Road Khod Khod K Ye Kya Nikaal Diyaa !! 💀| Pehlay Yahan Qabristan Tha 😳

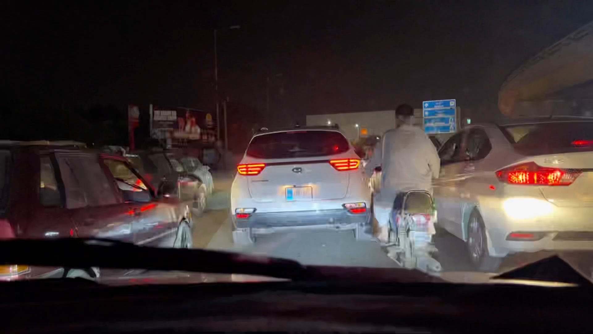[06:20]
कराची का यही सीन है कि यहाँ पे ट्रैफिक यकीन और इतना ज्यादा होता है, तुम लोग की सोच है,
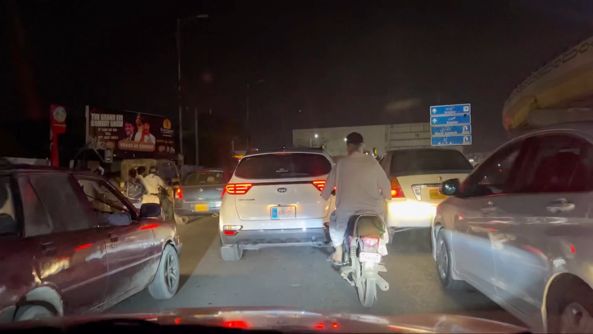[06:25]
जैसा इंडिया का सीन है ना वैसे ही, क्योंकि काफी लोग इंडिया से भी हमें देखते थे, जब भी मैंने सोचा बता दूं, तो भाई यहाँ पे एंड लेवल का ट्रैफिक होता है।